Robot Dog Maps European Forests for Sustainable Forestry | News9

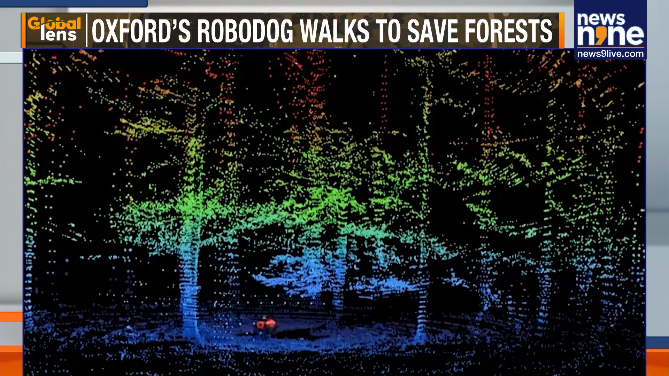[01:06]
And from that, we can reconstruct basically the kind of cylinder shape of the trunks and measure their diameters and measure their heights and